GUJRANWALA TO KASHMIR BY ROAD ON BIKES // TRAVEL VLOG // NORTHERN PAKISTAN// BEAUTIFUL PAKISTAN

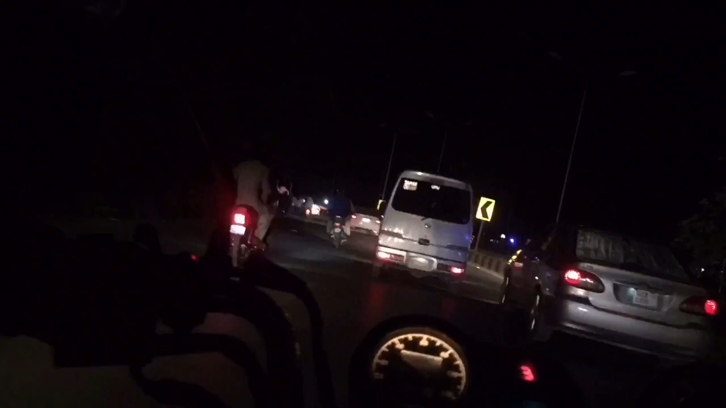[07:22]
इस्लामाबाद की पुलिस ने रास्ता ही बंद कर दिया इस्लामाबाद जाने वाला,
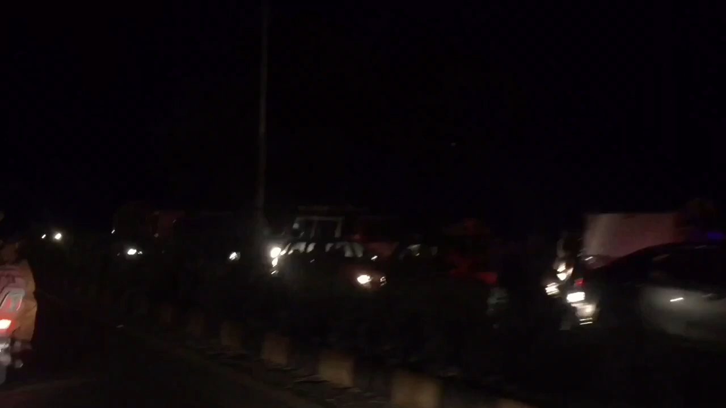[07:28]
ये सारी लाइन इस्लामाबाद जाने के लिए खड़ी है मगर कोई भी नहीं जा रहा,
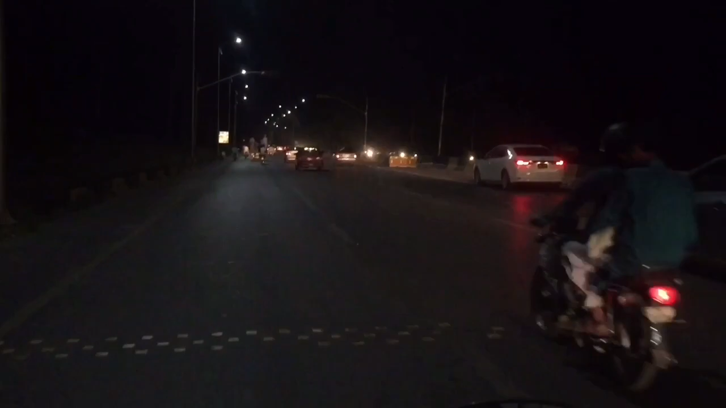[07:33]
अल्लाह अल्लाह करके ये ट्रैफिक खत्म हुई है और हमारी जान छुटी है और हम जा रहे हैं अब अल्हम्दुलिल्लाह।